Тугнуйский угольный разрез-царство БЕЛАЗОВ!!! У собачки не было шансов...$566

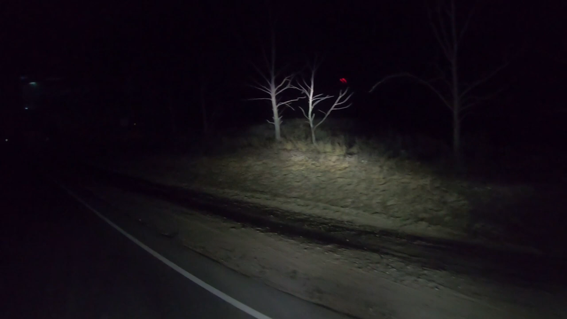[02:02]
За бортом у нас 6 утра. Проедьте 97 километров. Сейчас будем переезжать к красавице Селингу. С правой стороны вот сюда по этой дорожке, если подняться в гору, открывается офигенный вид. Но это, наверное, на обратном пути.
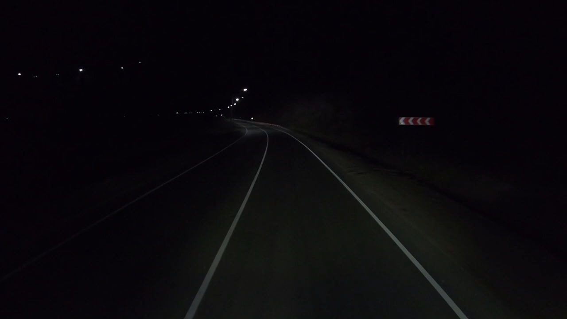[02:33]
Надо остановиться, обязательно будет туда сбегать. Ну, естественно, если будет получаться. А сейчас, что, 6 утра? Ну, хочу так к 8 приехать туда на выгрузку, в разрез в этот. Ехать 170 километров еще всего,